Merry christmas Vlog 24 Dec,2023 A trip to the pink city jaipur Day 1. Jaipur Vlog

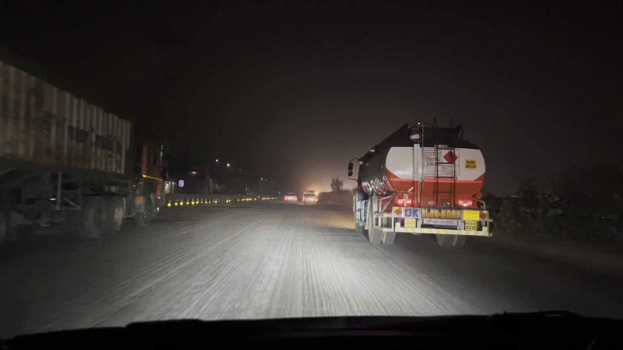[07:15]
सड़कें खुदी पड़ी हैं, तो उसकी वजह से क्या ना लंबा लंबा लोगों को वेट करना पड़ रहा है, एक एक डेढ़ डेढ़ घंटा जो है लाइन में लगना पड़ रहा है।
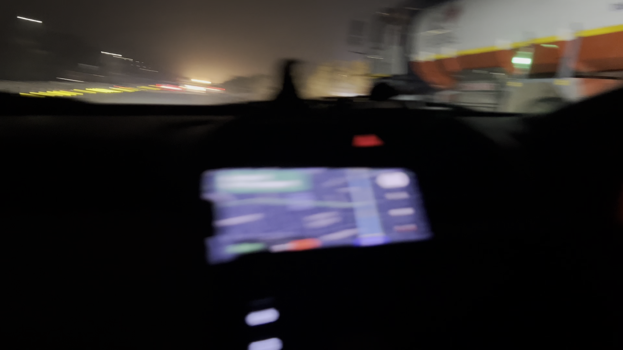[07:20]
तो और आज वैसे भी वीकेंड है तो और भी ज़्यादा ट्रैफिक है।
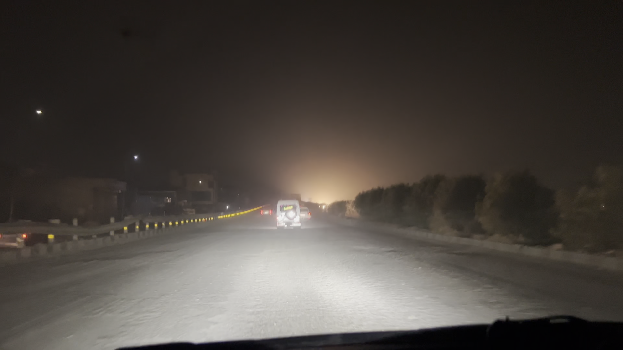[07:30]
तो ये जगवास है कोई बहरोड गांव के आसपास का, बहरोड का एरिया है ये, तो यहाँ पे भी इन्होंने पूरा सड़क को खोदा हुआ है, तो उस तरफ भी ट्रैफिक उतना ही जाम है, इस तरफ भी ट्रैफिक उतना जाम है।
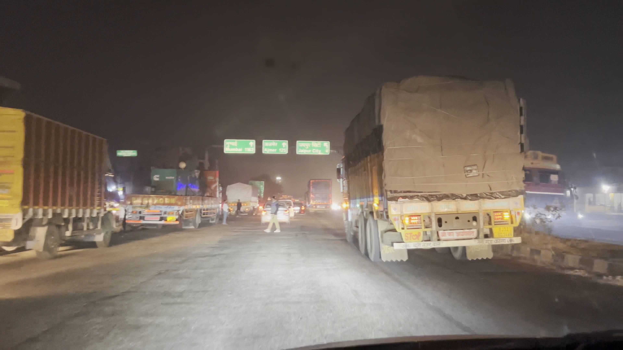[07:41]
हमारा आधे पौने घंटे के बाद अभी नंबर आया है, तो जस्ट अभी सड़क खाली है, तो अभी स्मूथ चल रही है। बहुत कुछ ज्यादा खोदा हुआ है, देखो देखना पूरी सड़क खोदी पड़ी है, देखो ये कहां से निकलेगा बंदा।
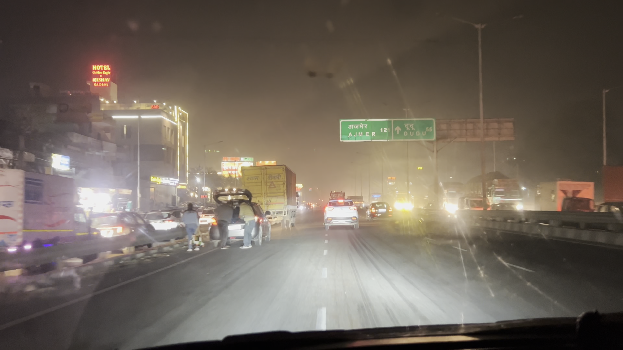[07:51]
पुल बन रहा है ना ये, या तो सड़क बन रही है या पुल बनेगा, सड़क ही बन रही है। क्या यार ये मतलब दिमाग खराब कर रखा है। ये देखो कंस्ट्रक्शन का काम भी चल रहा है।